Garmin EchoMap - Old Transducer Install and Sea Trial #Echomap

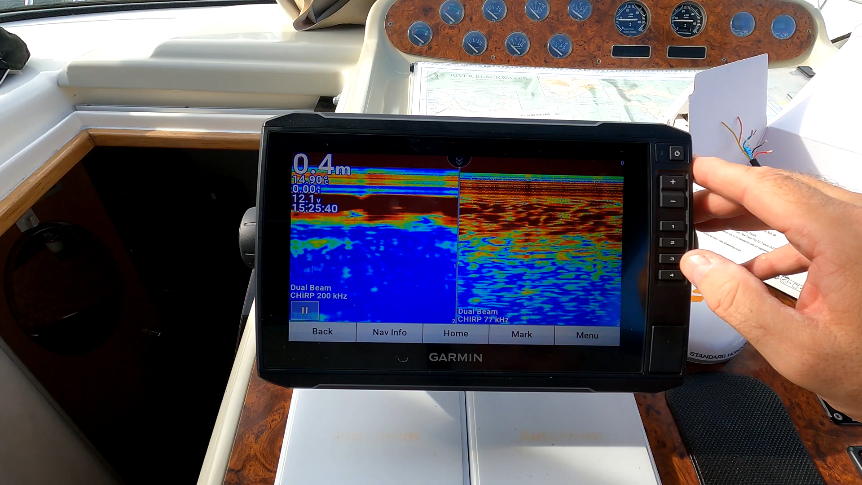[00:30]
On screen: depth 0.4 m
Decided to see if the integration worked with the autopilot so it was only wise to take it out to sea and try.
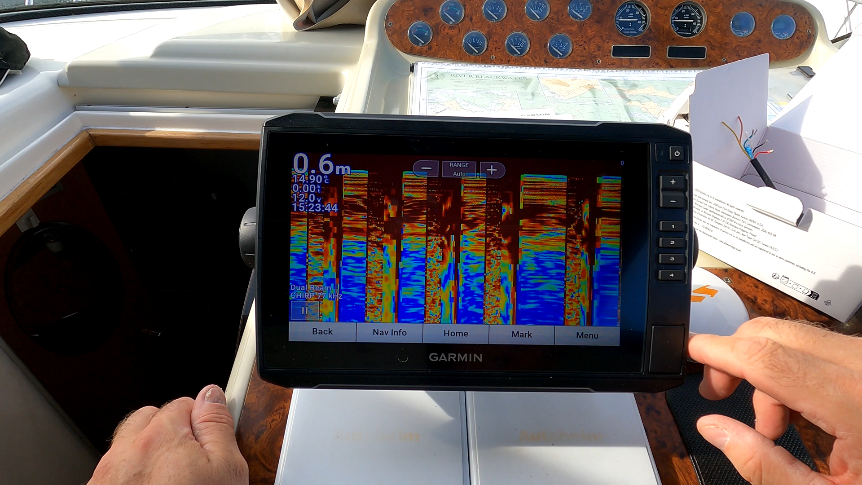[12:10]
On screen: depth 0.6 m
information I can go back I can look at split frequency so this is the high and low frequency together and as you can see there this is just looking behind me back
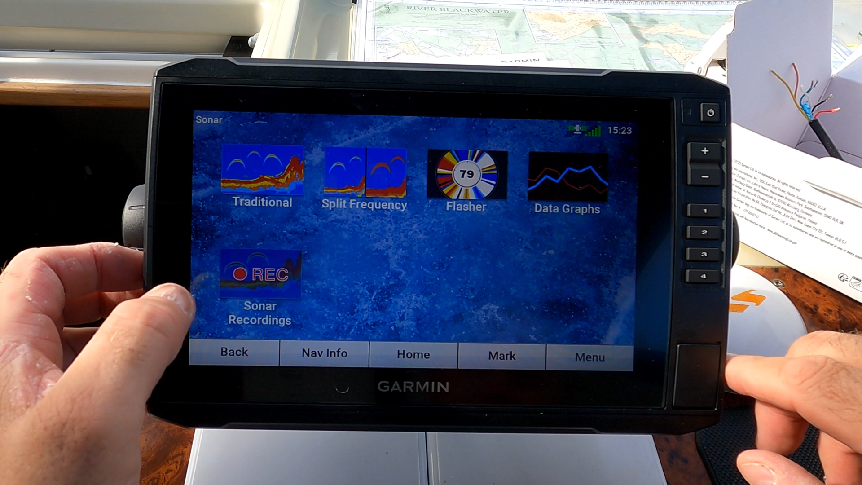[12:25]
I can use a flasher I don't know what the flasher is that's
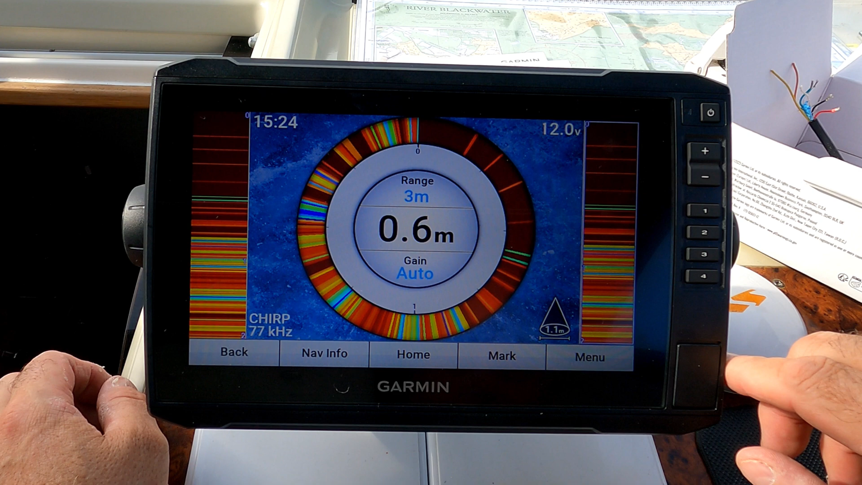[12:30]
On screen: depth 0.6 m
quite interesting bear in mind that this is an older
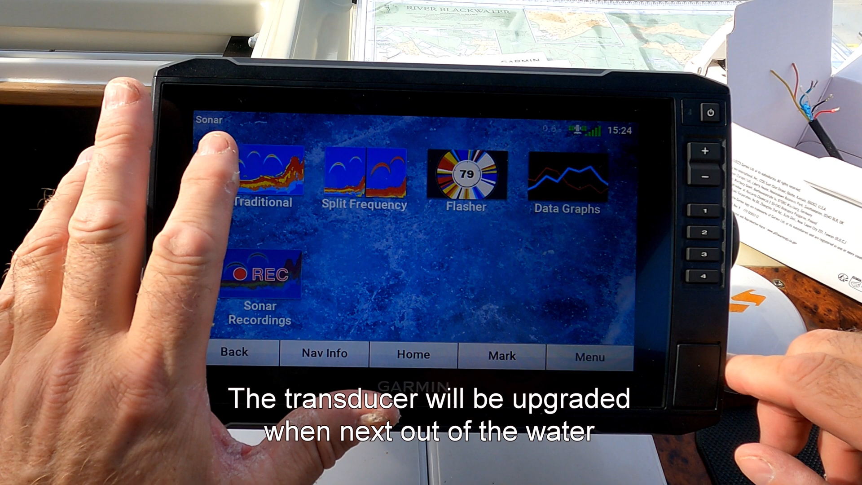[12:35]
older device that's not building
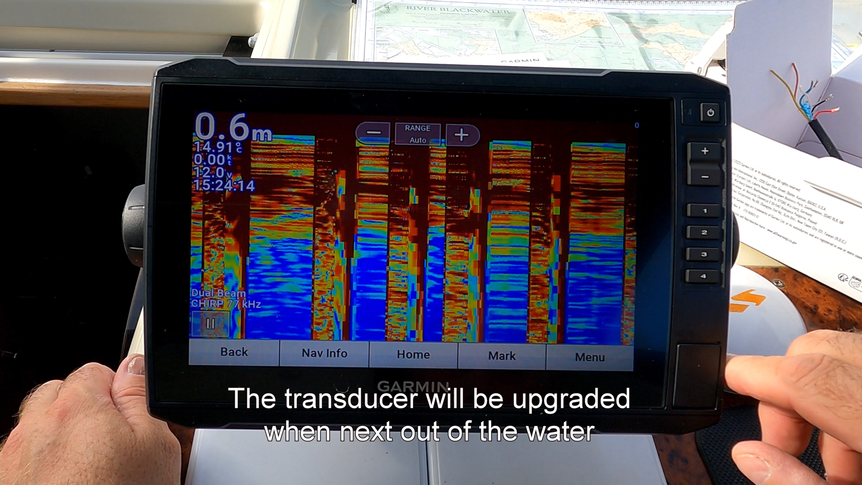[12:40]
On screen: depth 0.6 m
as good a picture as I would like it to I would like it to build a clear picture that's not a clear picture it's chirping on this so I think what I'm going to have to do
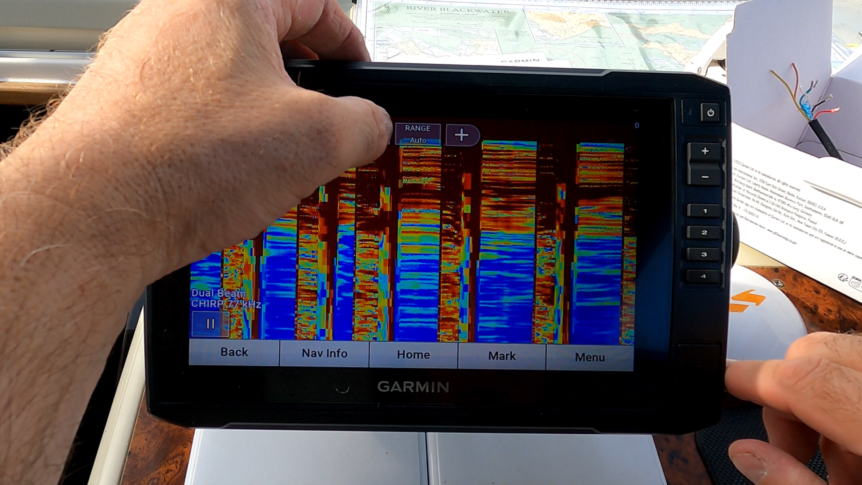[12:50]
is to change the range over and get this to work better there we go look I'm sitting in about two metres of water at the moment so that's more realistic of what I'm looking at at this moment in time I'm I've got a lot of growth underneath the boat so looking from the water downwards I can see that's pretty much reflective
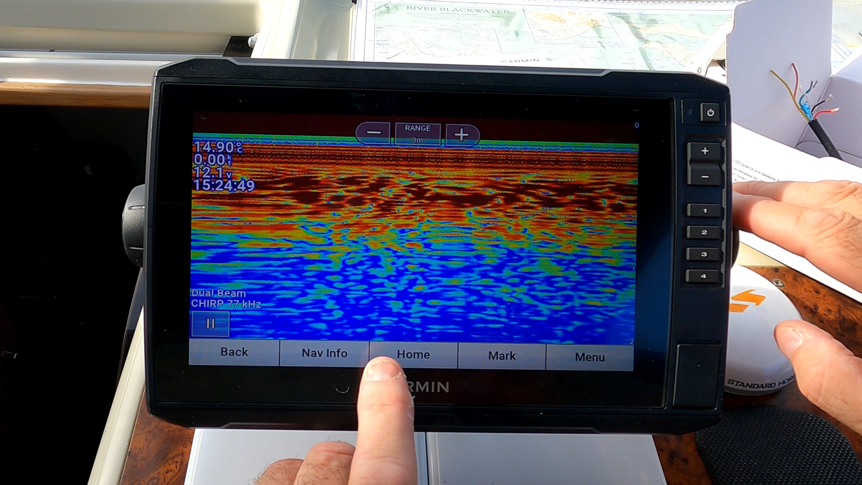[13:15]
of what I'm seeing at the moment don't know what the flasher does that this is all new to me so it's given me a depth of 0.6 metres underneath my
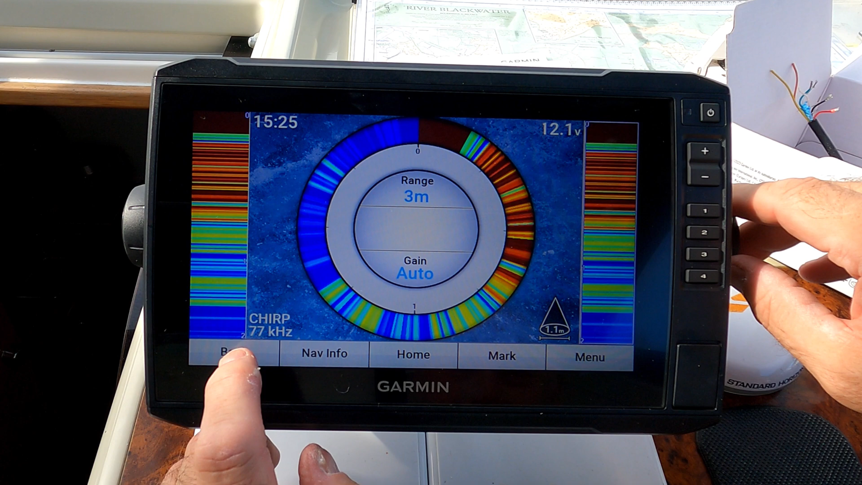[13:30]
minimum points that's not very high at all I can record the sonar as well and the data graphs are there
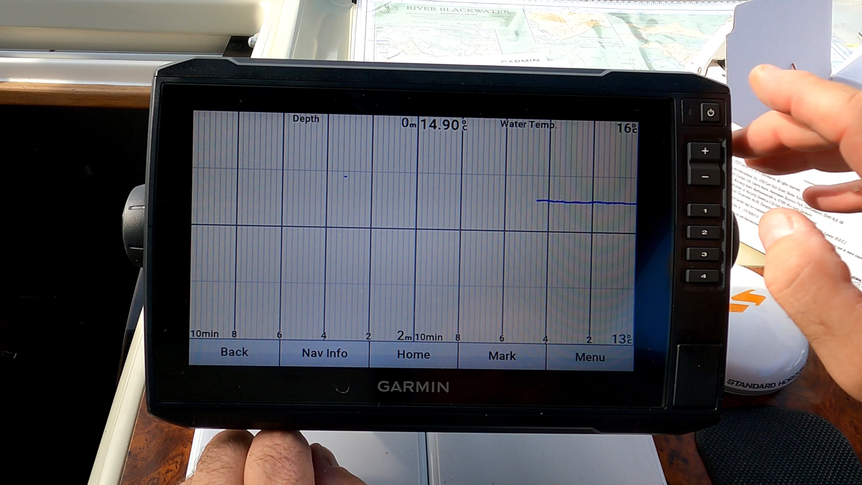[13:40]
that's giving a water temperature 13 degrees which is quite warm
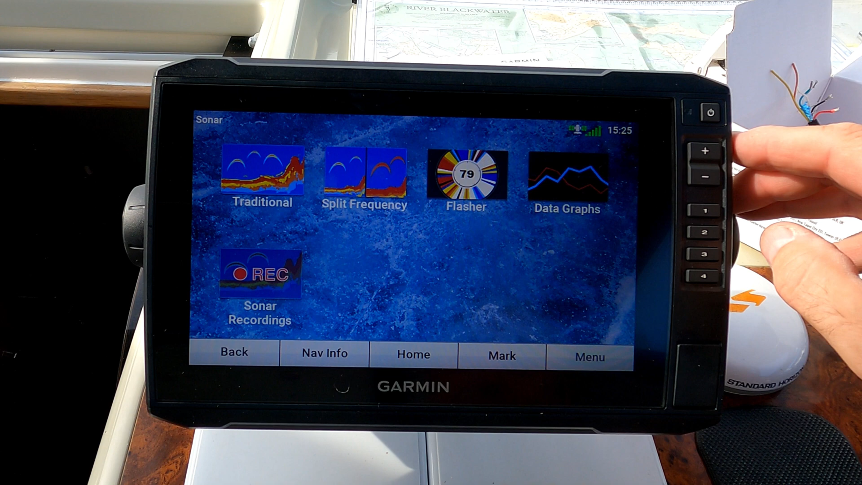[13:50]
I've got to play with this I'm going to play with this and find out what I can do to make this work better but the good news is it is a dual
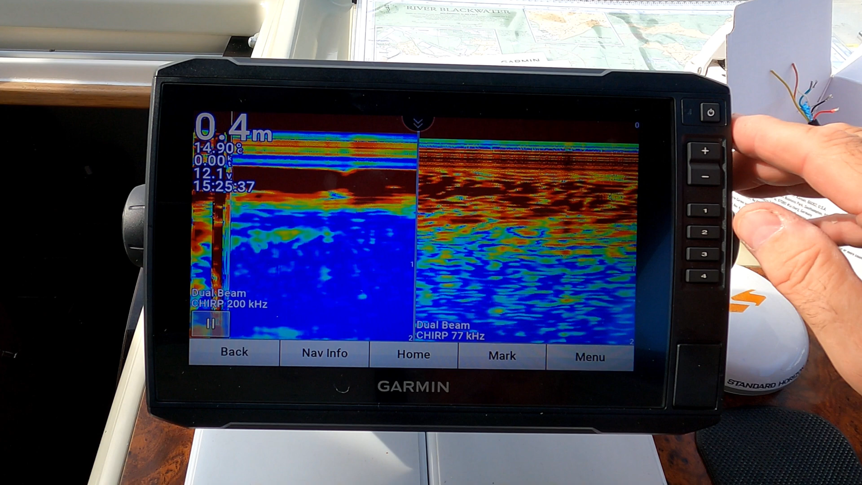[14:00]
On screen: depth 0.4 m
beam it's working as a dual beam and it's recognising it as a dual beam so I've got 77 kilohertz
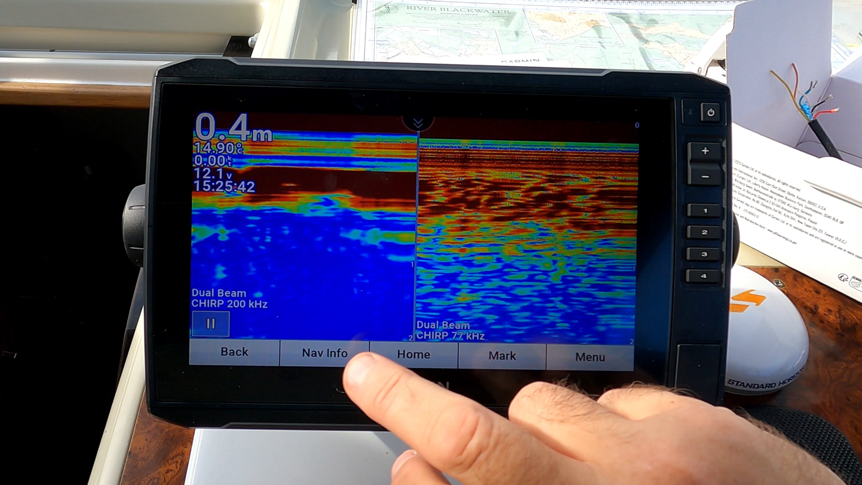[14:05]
On screen: depth 0.4 m
and 200 kilohertz this is certainly the better better picture and give me
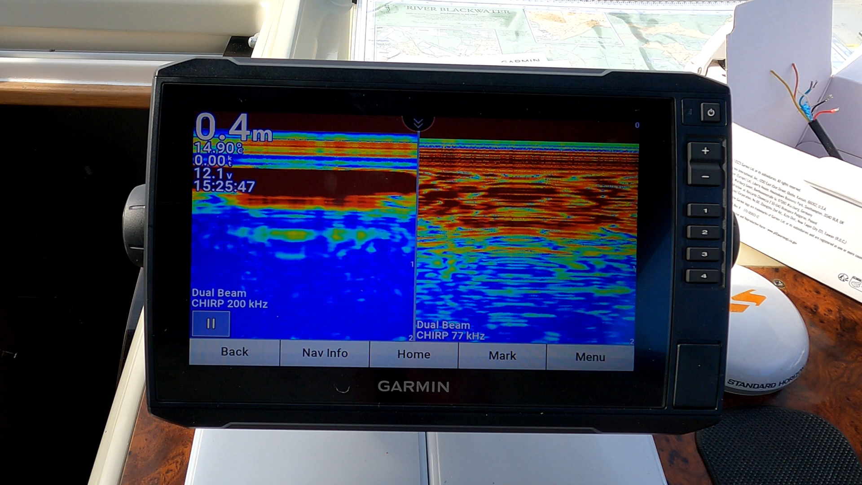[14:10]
On screen: depth 0.4 m
a fair picture of what's underneath there so yeah good news is it works the thing is I'm sitting on a big pile of weeds at the moment and so